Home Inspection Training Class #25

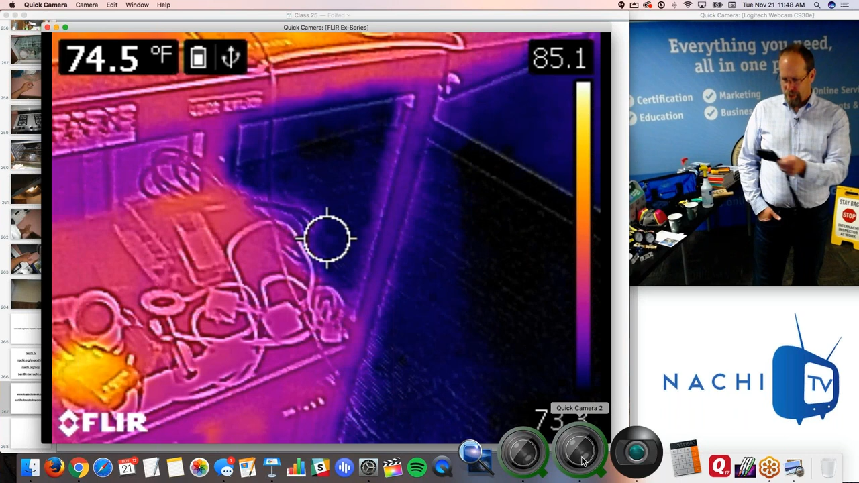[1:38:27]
On screen: spot 74.5°F
Now this FLIR C2 is just a few hundred for InterNACHI members.